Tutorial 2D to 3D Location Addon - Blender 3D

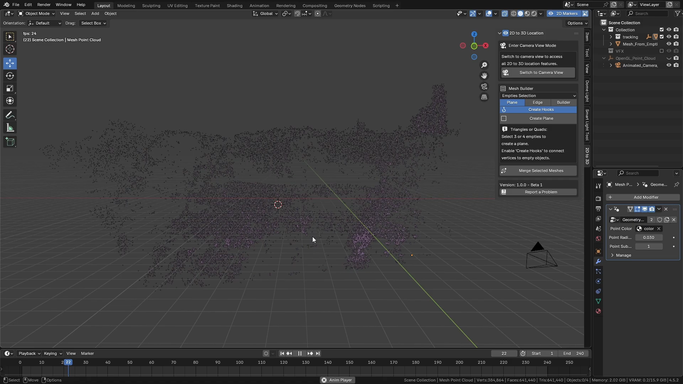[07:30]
As you can see, the tracking is pretty decent, but just like in real life and in studio workflows, we don't always have all the 3D reference points we need.